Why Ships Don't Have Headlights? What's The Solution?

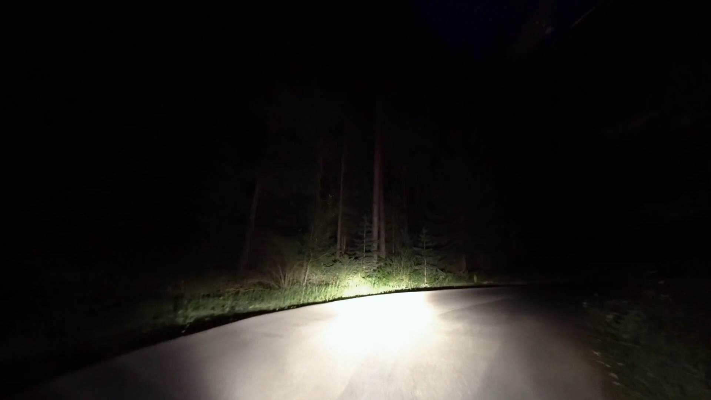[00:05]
When we are driving down the road, headlights help us navigate dark routes,
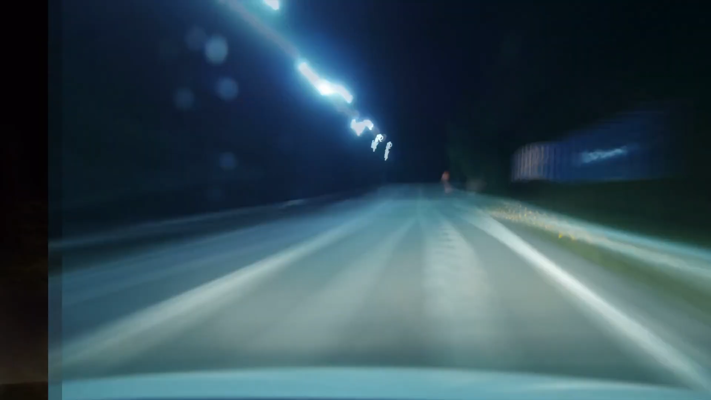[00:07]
watch the objects around us and prevent accidents, even in bad weather.